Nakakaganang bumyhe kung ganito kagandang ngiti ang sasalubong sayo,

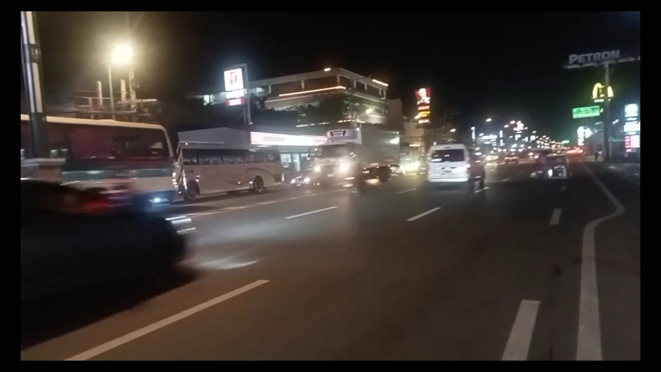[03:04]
Dami ng mga building, mga fast food.
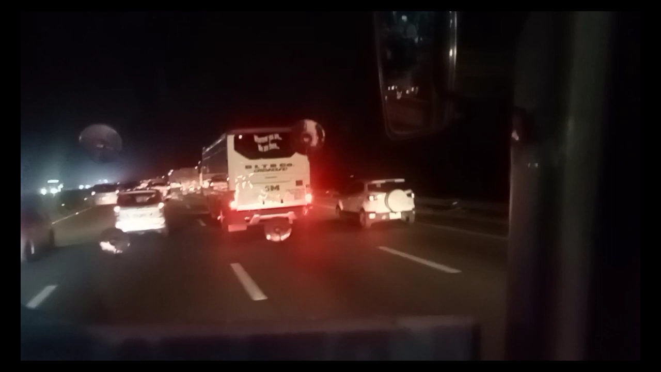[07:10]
Taas pati yan oh. Taas ng forma niya oh. Mahangas ang forma niya oh.